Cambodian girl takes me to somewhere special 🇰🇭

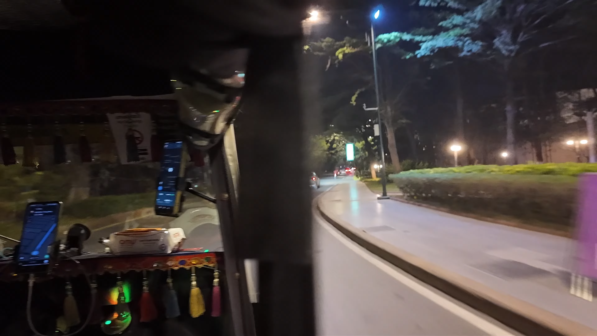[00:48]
No. Long drive inside. But this is the way.
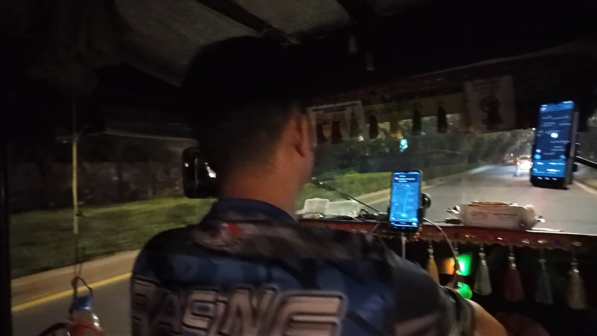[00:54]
Yeah, only the rich can afford here, by the way. This is like a rich neighborhood?